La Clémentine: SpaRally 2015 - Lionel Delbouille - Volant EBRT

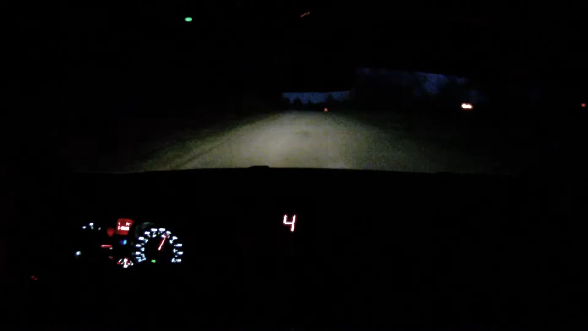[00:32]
Droite 12, petite corde sortie large. Bon, ça va, c'est bon. 50 mètres frein pour droite 23 en déverglisse. En déverglisse. 50 mètres et frein pour quitter gauche. Corde, attention, gravier qui est derrière le pylône. Et 30 mètres gauche 23. Gauche 23, corde, attention, jette. 150.